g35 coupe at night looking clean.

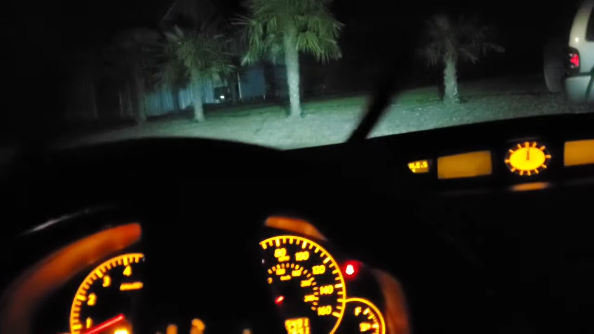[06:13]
my front window is a little fogged up Because it is cold outside as you can see it's only 38 But there you have it from inside the cockpit guys Definitely a lot brighter And with the brights on so